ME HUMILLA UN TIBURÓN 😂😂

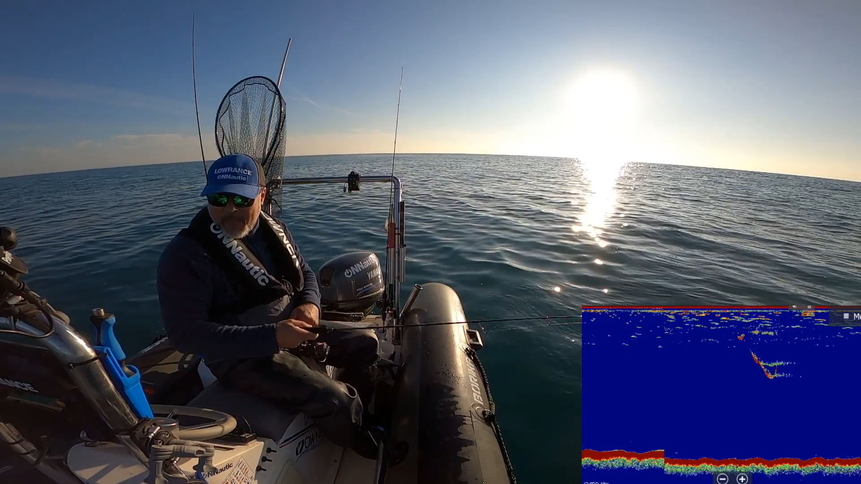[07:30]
Porque se está viendo ahí unos movimientos a media agua que es un poquito raro. Así que no me extrañaría que fuera el bicho este que está cazando por aquí, tío. Qué fuerte, tío. Bueno, para los tiburones zorros les gusta el Belugil.